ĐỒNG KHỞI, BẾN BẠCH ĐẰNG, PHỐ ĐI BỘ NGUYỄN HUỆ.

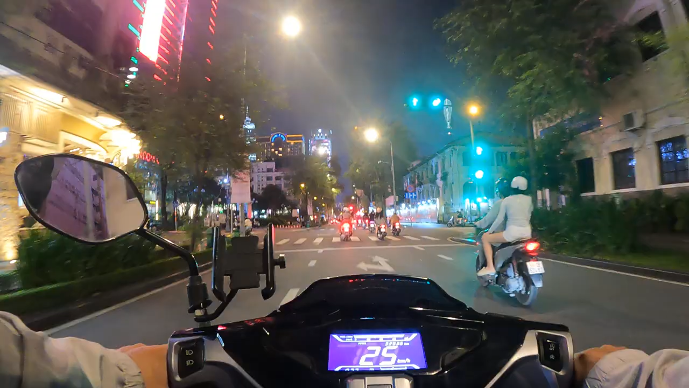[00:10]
Vào ban đêm đường Đồng Khởi trung tâm quận nhất. Nó sẽ như thế nào? Trung tâm Sài Gòn nó sẽ như thế nào vậy? Vào ban đêm ở Đồng Khởi.